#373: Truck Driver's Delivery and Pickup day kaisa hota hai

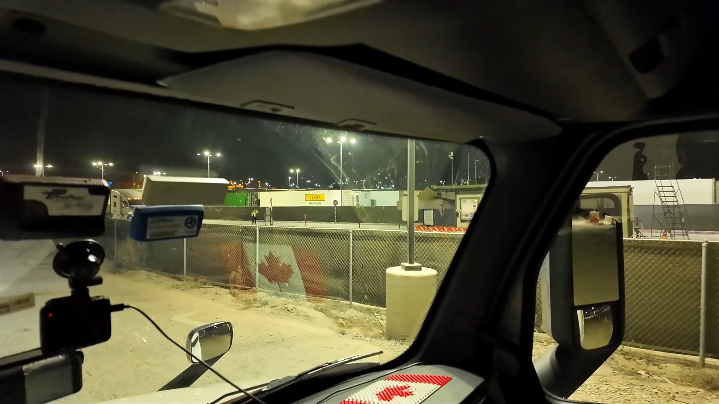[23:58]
तो वो खड़ी है पूजा जी ओदर में भी आपको दिख रहा या नहीं दिख रहा
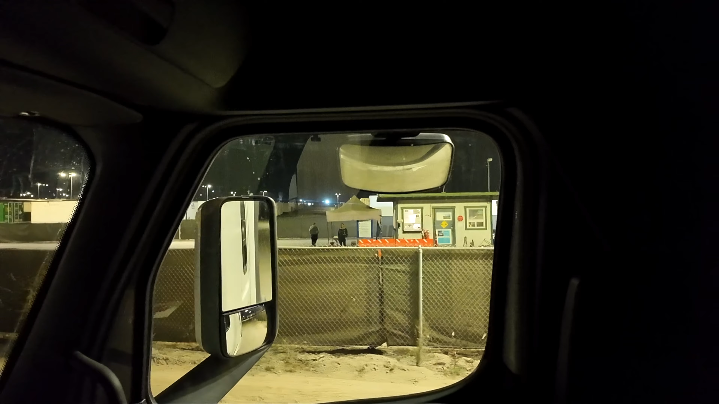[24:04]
वो खड़ी है पूजा जी तो अब हमने
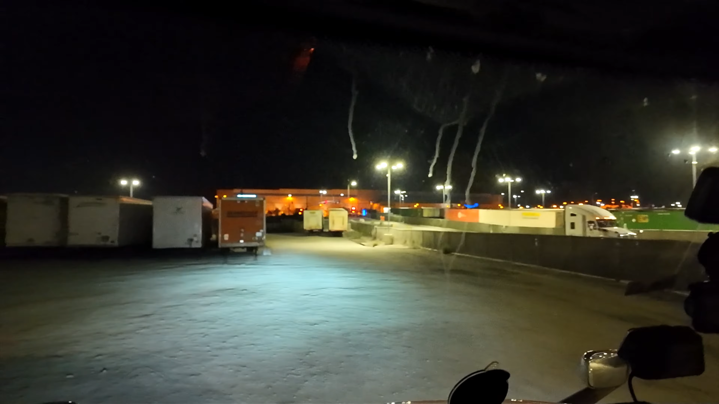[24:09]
यहां पर कोई इनका हिसाब गताब नहीं है इस ट्रिक ना सैसे की हुई है जैसे मौलूम नहीं क्या मलब होते हैं कहां के राजे है जै और रोड देखो इनका
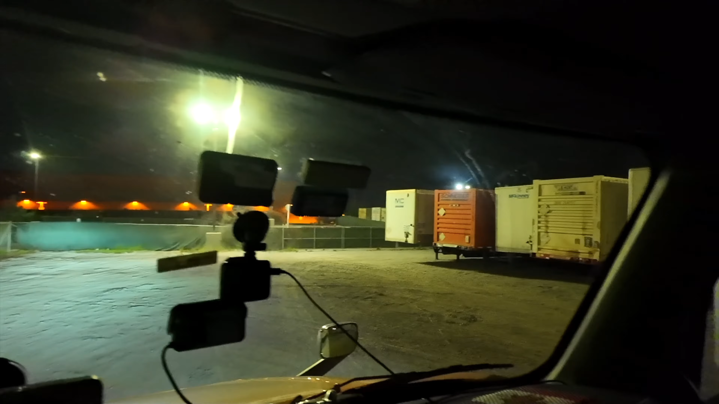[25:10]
यह हमारा एक ट्रेलर तो खड़ा है लेकिन वो वाला नहीं है जो हमने उठाना है
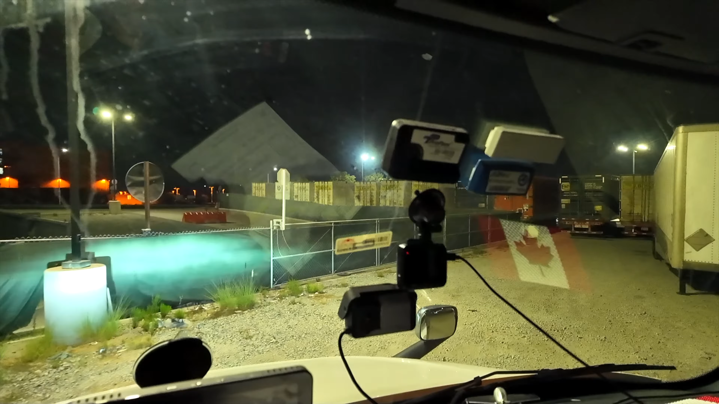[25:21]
और जे देखो इनके काम यहां पे जगए नहीं शोड़ी बैग जाओ अगर उदर जाना है देख लो काम इनके
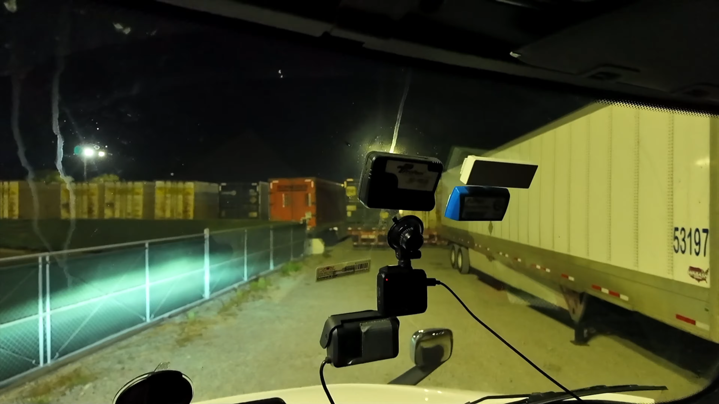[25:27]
अगरी साब जे रहा ट्रेलर जो हमने उठाना है